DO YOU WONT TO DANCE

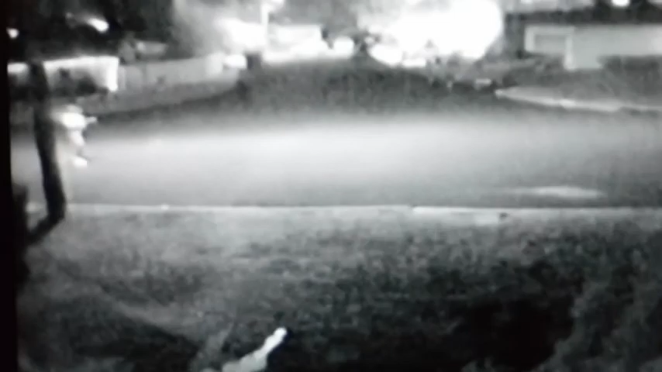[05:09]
Hello. Is that a guitar you got in your hand? Oh, another litter bug. Yep. Lemon Grove's trash cans in front of my house. Okay.